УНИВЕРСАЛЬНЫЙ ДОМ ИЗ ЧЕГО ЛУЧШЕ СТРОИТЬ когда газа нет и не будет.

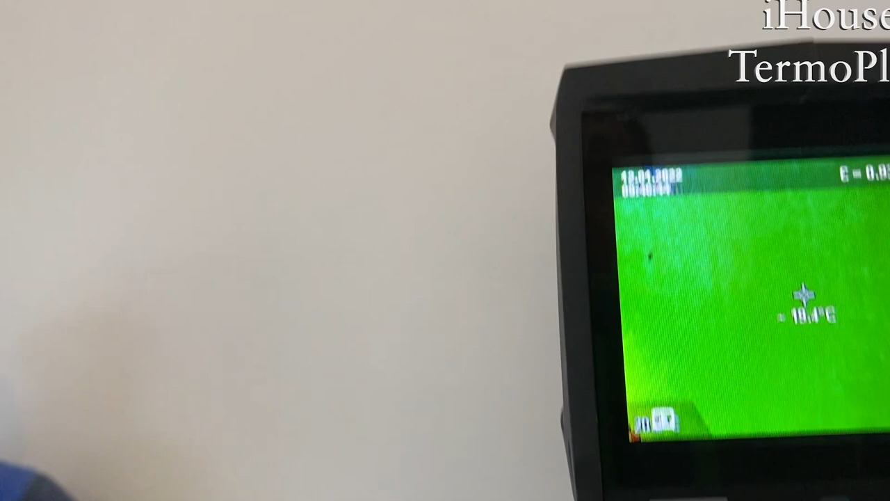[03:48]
температуру потолков 19 и 6 температуру полу
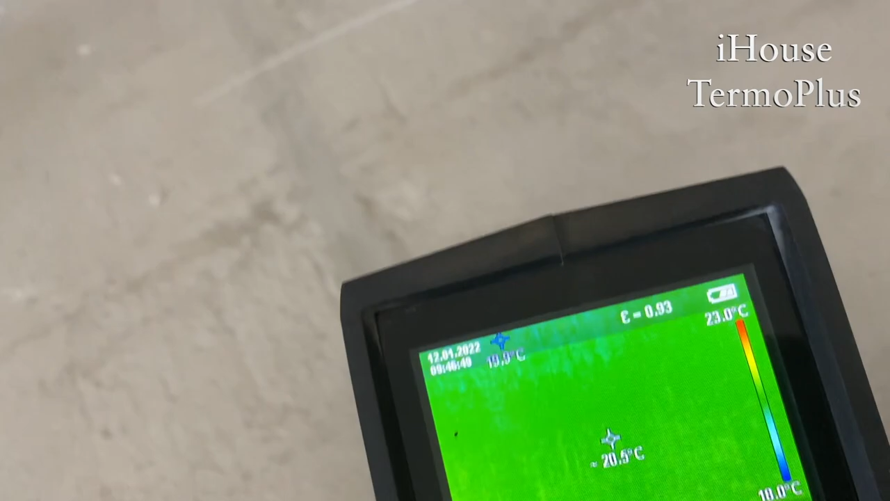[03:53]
On screen: spot 20.5°C, scale top 23.0°C, scale bottom 10.0°C
20 и 7 20 6 примерно
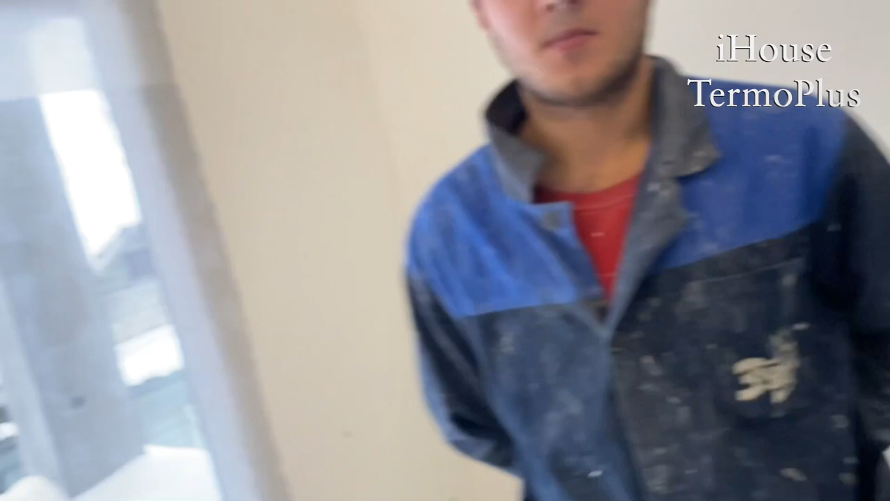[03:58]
температура окон 17 и 8 на
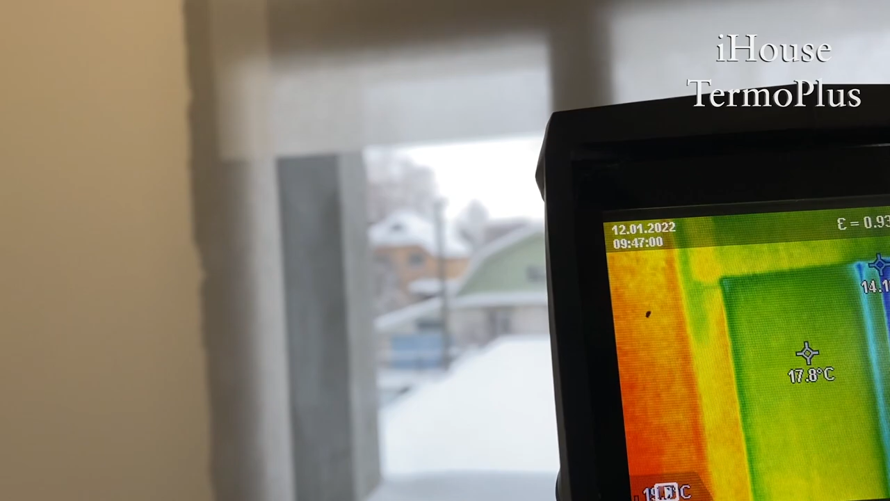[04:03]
On screen: spot 17.8°C
улице сейчас где-то сколько здесь до примерно 10 градусов минус вот так выглядит
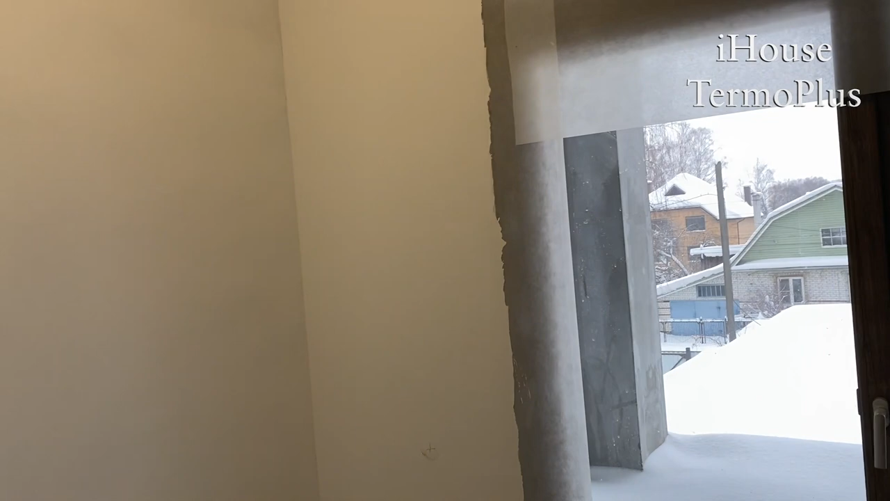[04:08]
типа устойчивость помещения то есть теплых
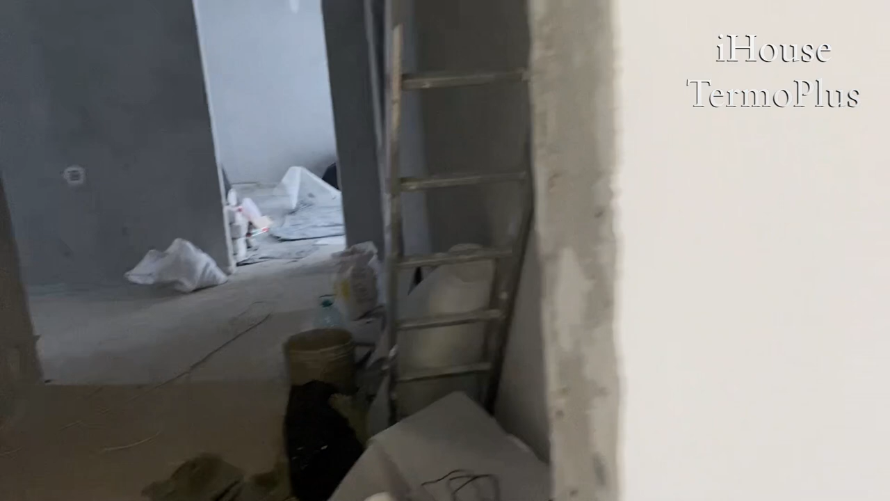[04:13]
полов у нас нету здесь
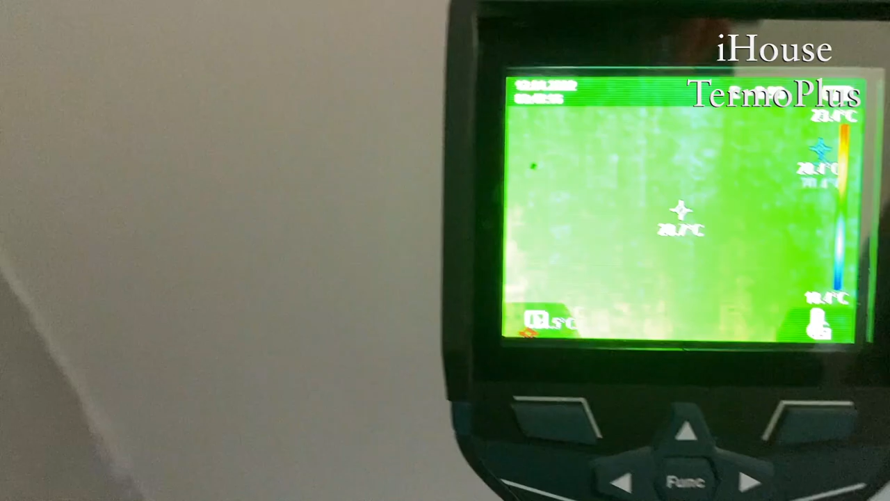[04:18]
у нас 27 в коридоре боль вот